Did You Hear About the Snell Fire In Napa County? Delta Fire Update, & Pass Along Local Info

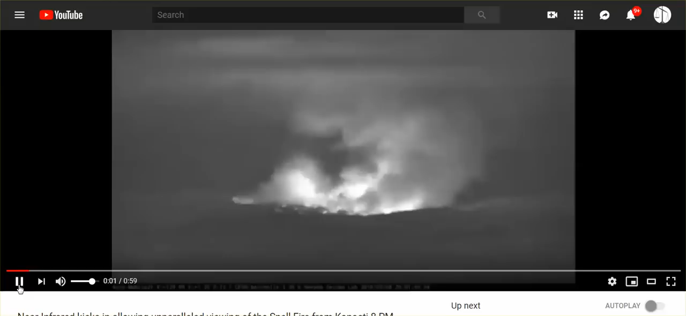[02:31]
This is infrared, an infrared recording of the Snell Fire. And, it kind of looks like little mini explosions. And then it takes on a really explosive look to it. What's all that black stuff?